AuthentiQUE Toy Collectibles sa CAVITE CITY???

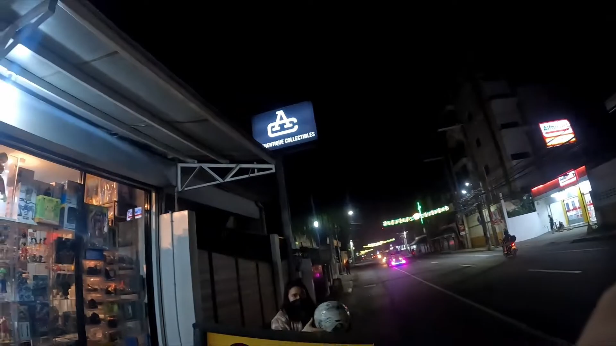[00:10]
Malapit lang to sa arko ng Cavite City, kaya madali nyo lang makita. Ayan.